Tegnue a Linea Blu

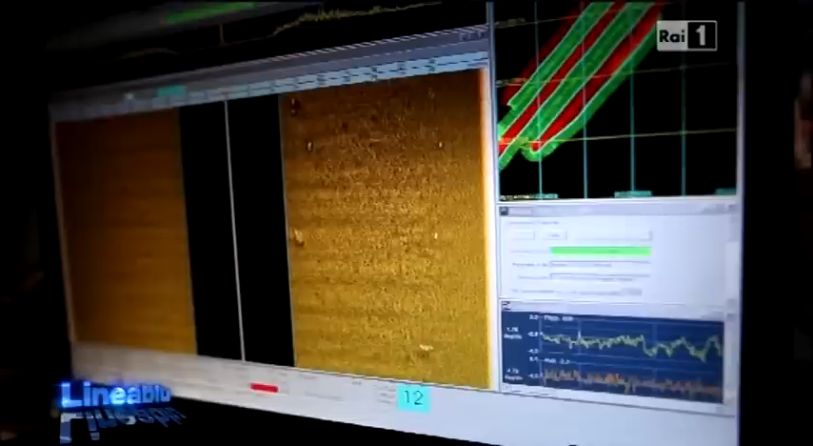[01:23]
Attraverso una nave oceanografica dell'ISPRA abbiamo praticamente mappato in maniera millimetrica il fondo, poi con un'operazione,
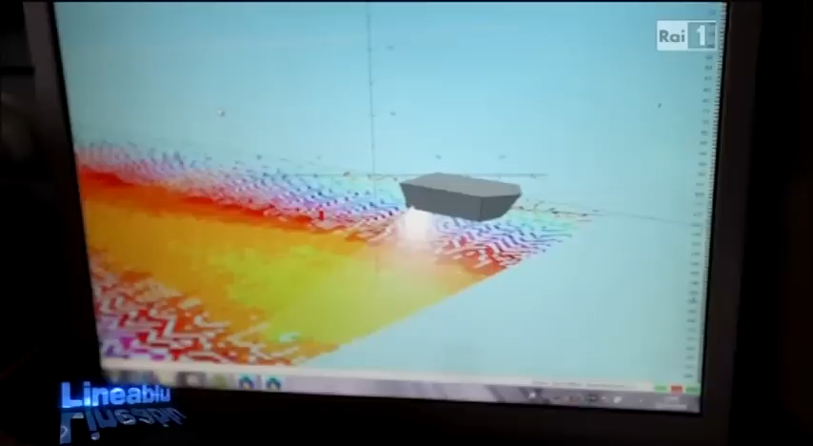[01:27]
un robot, un'operazione meccanica, andremo a sondare le parti più interessanti.